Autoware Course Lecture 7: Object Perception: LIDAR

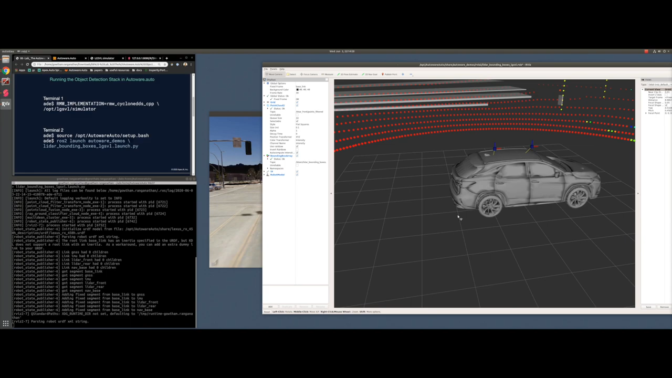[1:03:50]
And if you zoom in, you can see the different frames and everything in the eco vehicle.
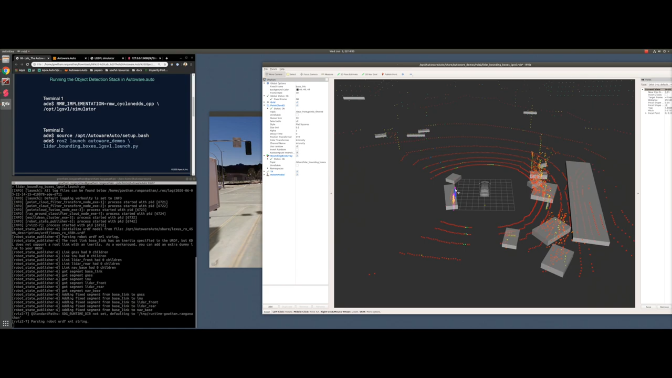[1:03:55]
And we have boxes around all the objects in the scene and we have the lighter data. So here you can visualize different stuff and see what's going on really. So RVS is just a 3D visualizer that is used in ROS applications. So as you can see, we are now looking at the points from the front lighter. So you can like look at different stuff here. As Chris talked about, we have a module called ray ground filter that separates points into ground and non ground. So let's say we want to look at all the non ground points. So you would just give the topic name here.
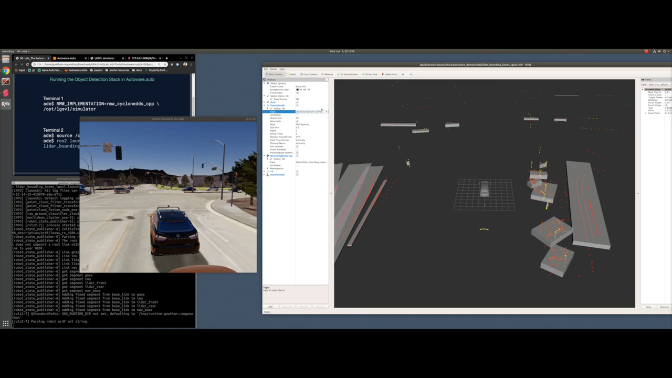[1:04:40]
So it is under the namespace lidars. If it is a combination of both the lidars and then it's called non ground points. And you can here, you can just see the non ground points. We removed all the ground points. So you can play around here to see the different stuff. Let us also see what different topics now showed up in addition to what was there before. So I'm going into another terminal, going into the ADE environment again. And here I'm just going to do a raw topic list. So previously we only had like, you know, some of the sensor information. Now we have more.
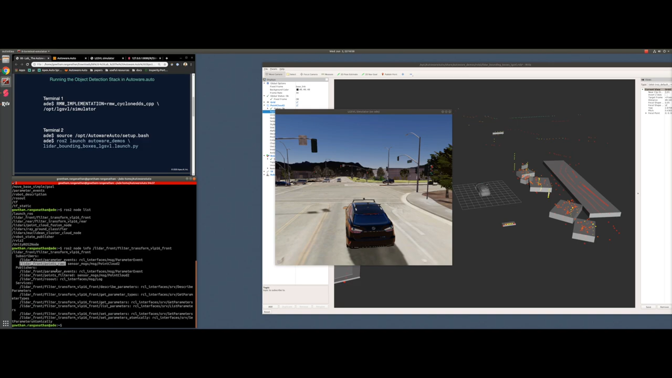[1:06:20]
let's say, filter transform node is doing. So you can see it's subscribing to the raw sensor, raw sensor points, and then it publishes the filter points. So that's that. Yeah. So you can basically drive around here and see how the perception stack works. As you can see, there are some pain points with the perception stack, you know, buildings and trees. Those are all always not detected correctly.
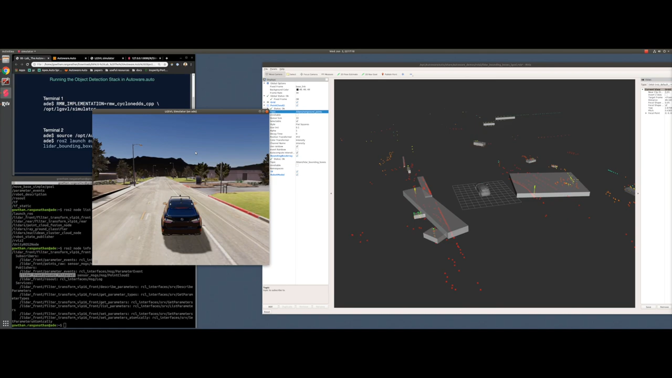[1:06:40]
I mean, they're usually under segmented or over segmented and all that. So you can see that happening here. So at this point, you know how the output looks. So you can like start jumping into the code and, you know, making few changes and see how it looks in the visualizer. So the visualizer is pretty helpful in terms of making you understand what each topic is doing. So, yeah, that's all I had for the lab session. I hope this was informative and you guys can do the same thing that I did.